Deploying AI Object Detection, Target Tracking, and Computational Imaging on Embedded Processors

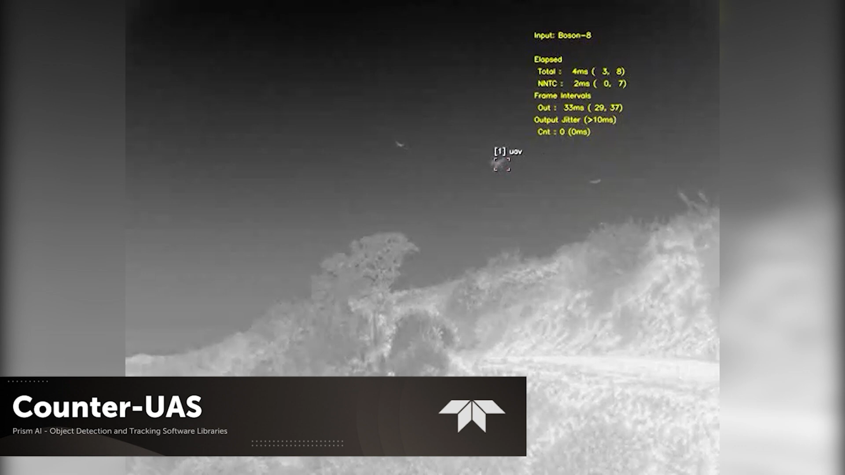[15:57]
this is our counter UAS so this is actually perhaps the most deployed model through one of our divisions, FLIR Defense
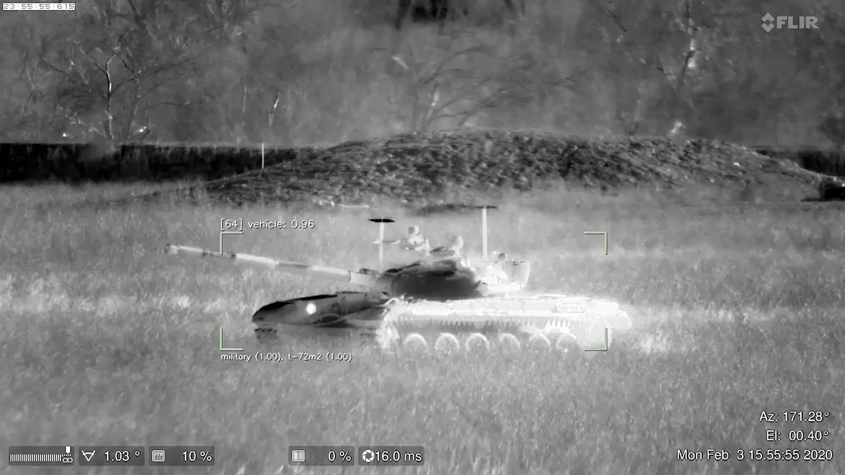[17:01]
big effort ongoing obviously the last thing is on target there
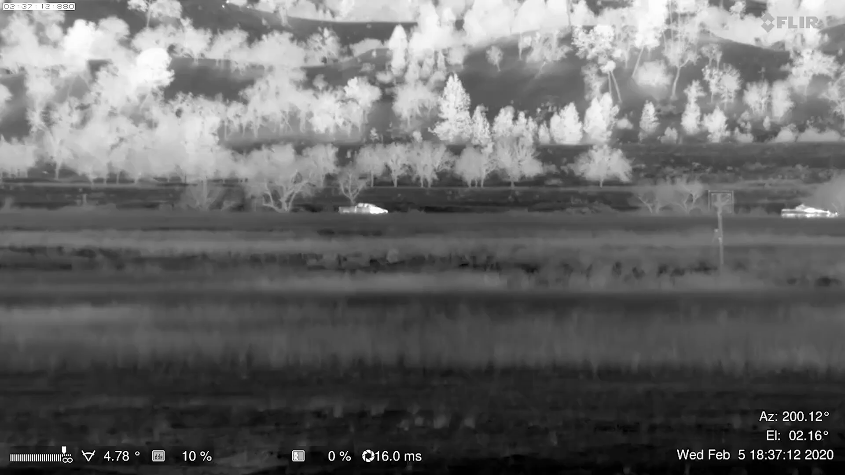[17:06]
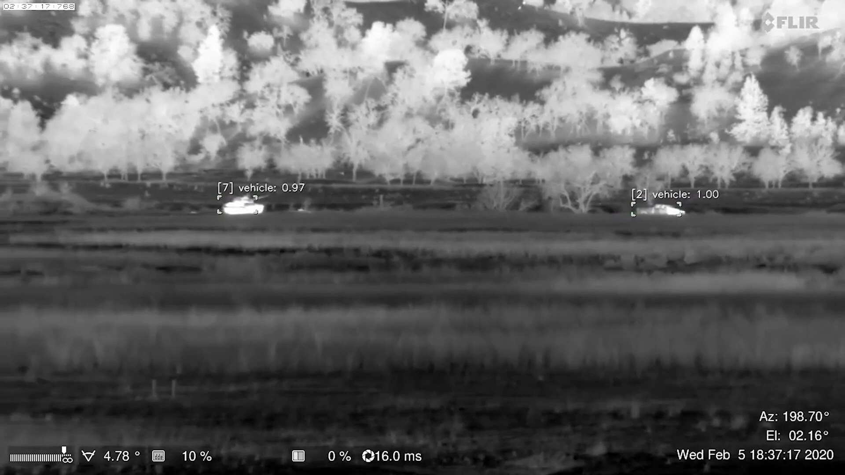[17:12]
and again, this will run, you know, in 5 or 6 milliseconds